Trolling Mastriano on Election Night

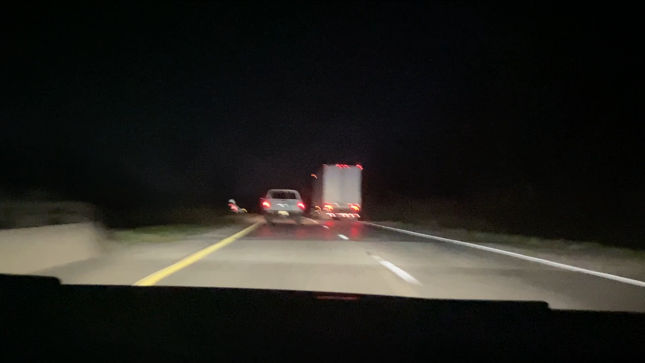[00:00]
damn, this is far. We've been on the road for like a lot. We're still not there and it's dark. Yeah, I mean, it is only 7 p.m., but it is the middle of the night. Yeah, 7 p.m. hits different in Pennsylvania.